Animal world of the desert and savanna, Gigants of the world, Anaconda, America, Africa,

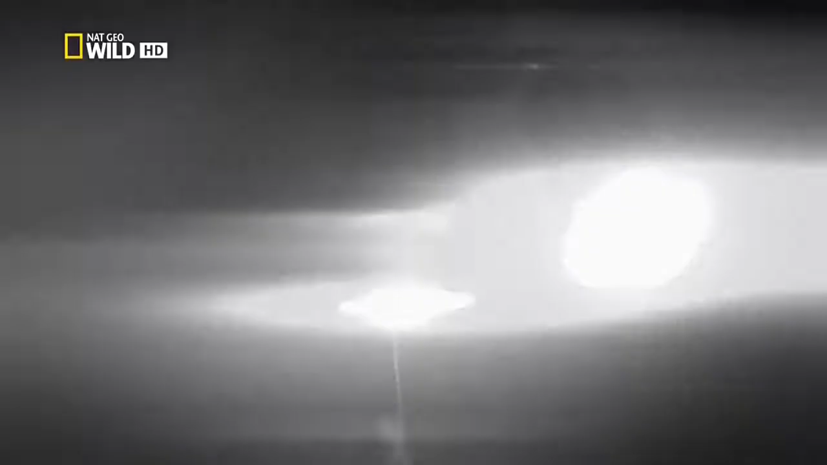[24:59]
Крупный хищник напал на него, вцепившись ему в ногу и обвившись вокруг туловища.